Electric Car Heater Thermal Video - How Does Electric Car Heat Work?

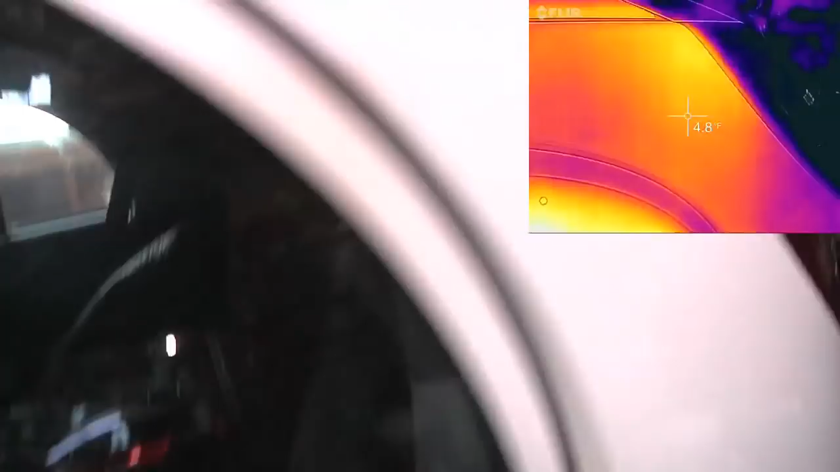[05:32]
The back, the glass on the back should also be all defrosted, that should be warm. Sure enough, we can see the nice warm glass that would get any of the ice or anything off there, no problem.
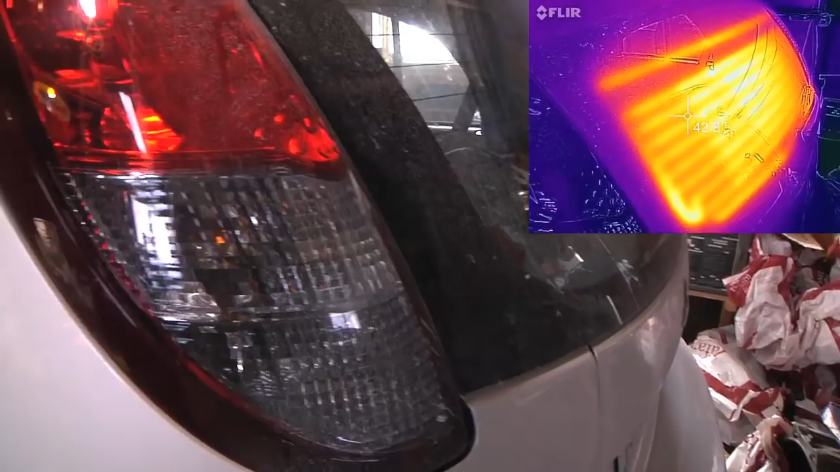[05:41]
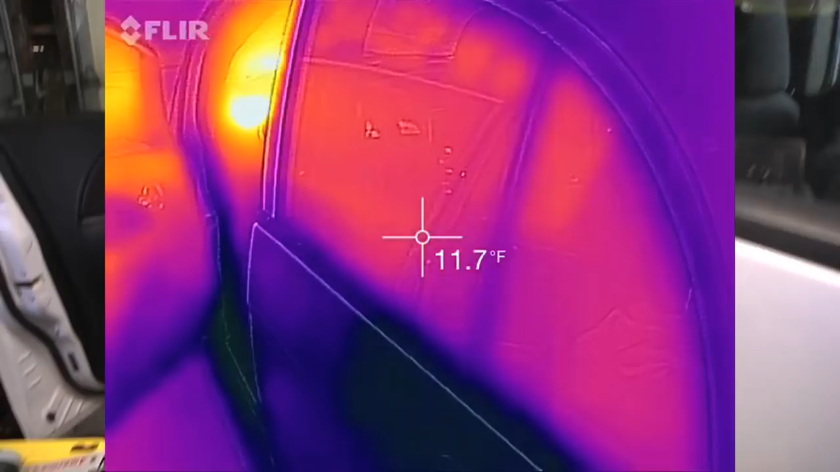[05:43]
On screen: spot 11.7°F
The car's really not insulated either, though.
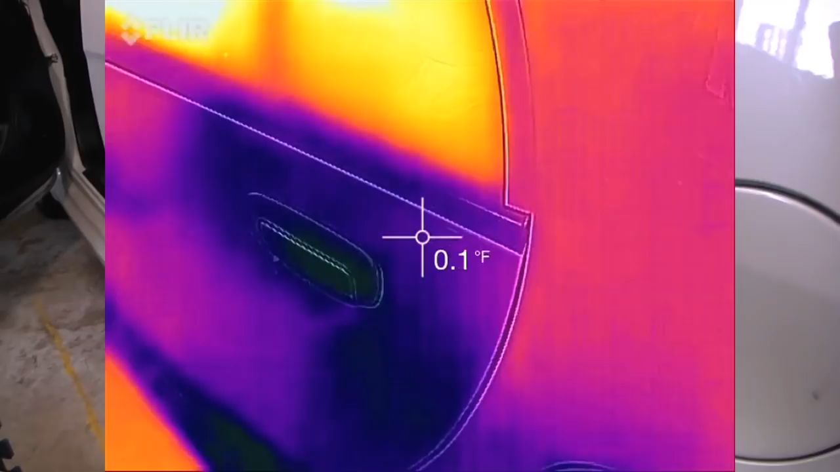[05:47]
On screen: spot 0.1°F
Basically all the sheet metal is nice and cold, zero degrees Fahrenheit on the outside of the vehicle.
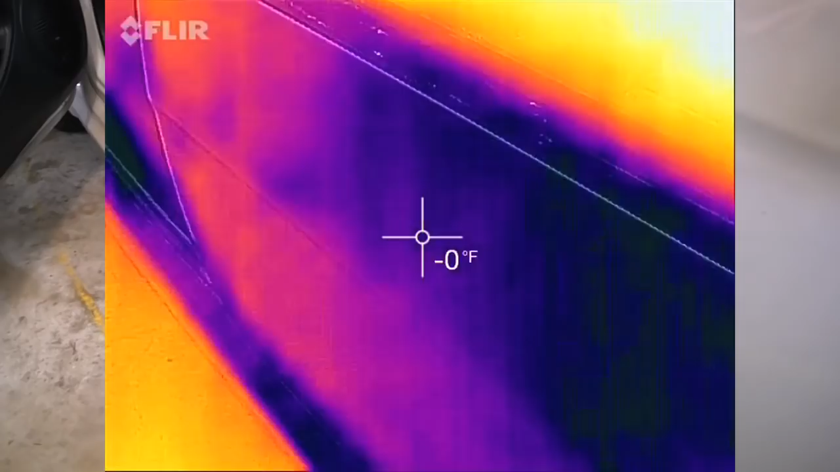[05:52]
On screen: spot -0°F
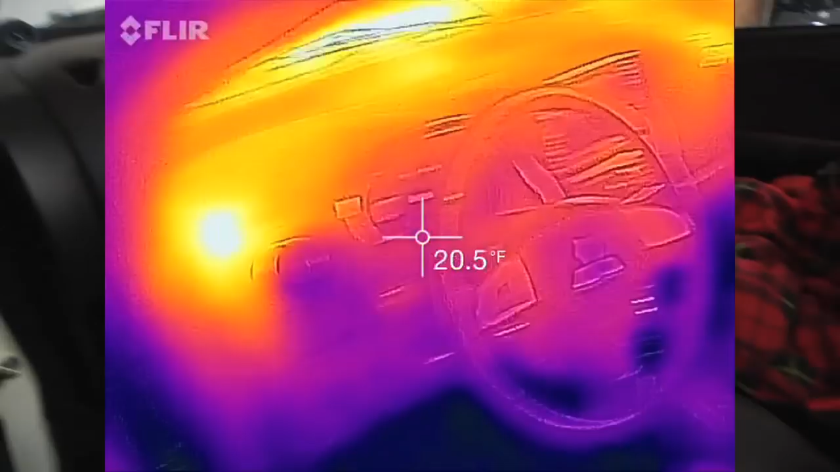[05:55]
On screen: spot 20.5°F
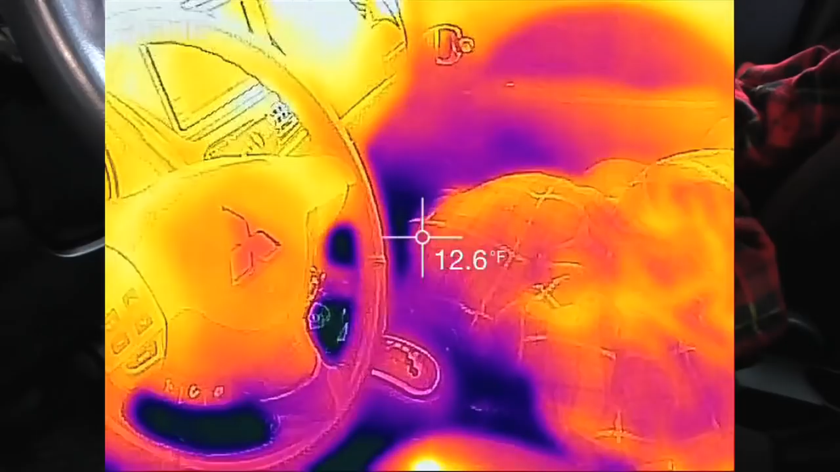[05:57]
On screen: spot 12.6°F
So interesting, you know, the dash, the windows,
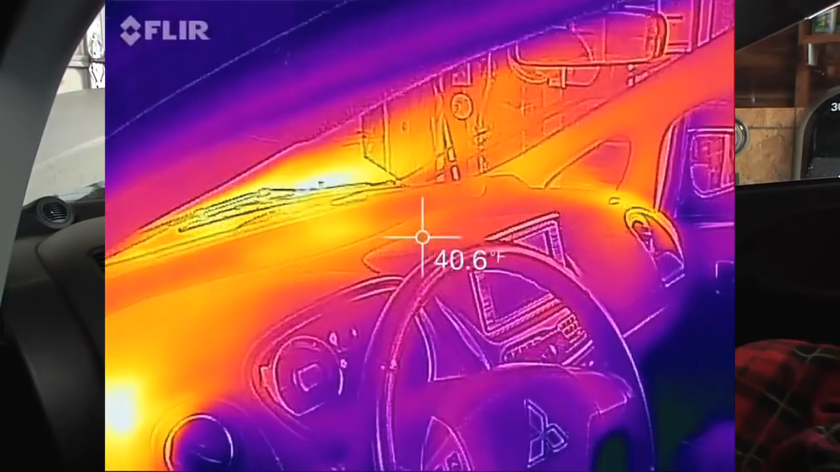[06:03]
On screen: spot 40.6°F
you know, be de-iced,
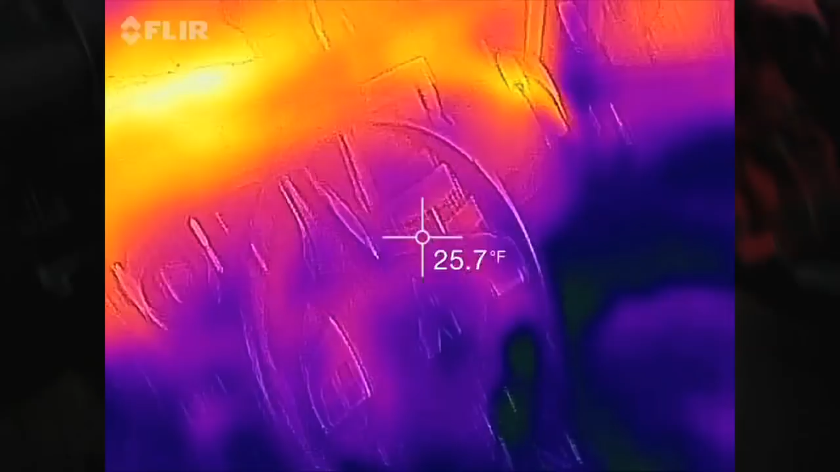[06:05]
On screen: spot 25.7°F
your butt would be nice and warm,
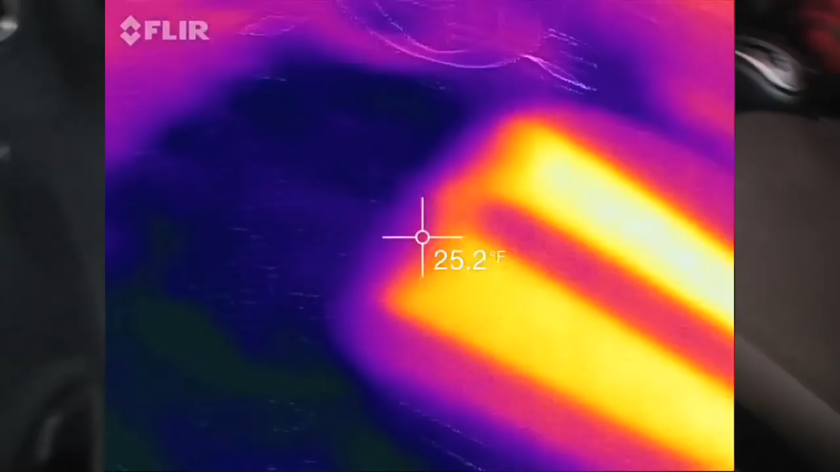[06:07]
On screen: spot 25.2°F
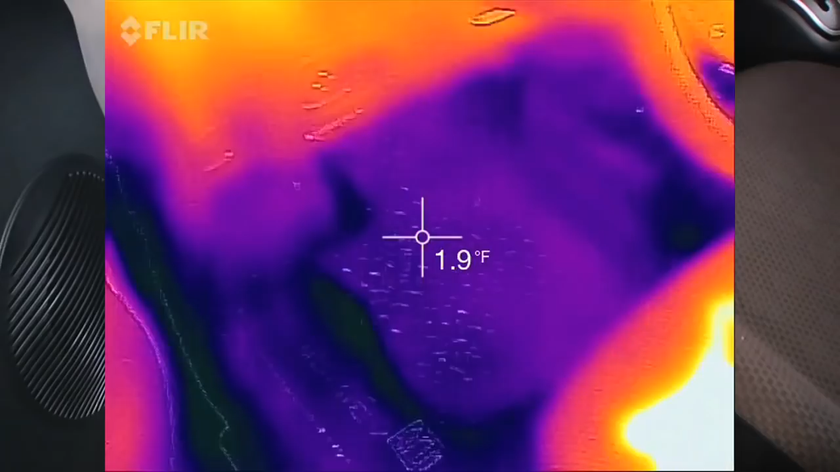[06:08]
On screen: spot 1.9°F
and your feet are still freezing cold, and that is in fact exactly what I found while driving this car.
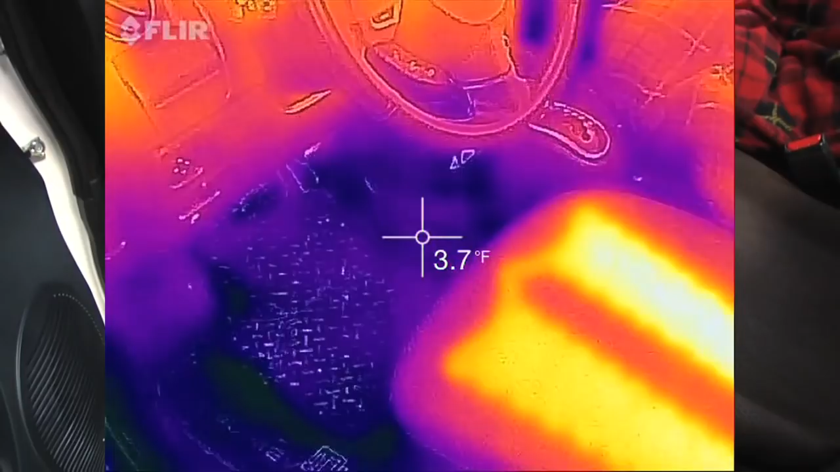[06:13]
On screen: spot 3.7°F
When driving, I could set to heat both the windshield and the feet, but you just don't get much circulation of the air.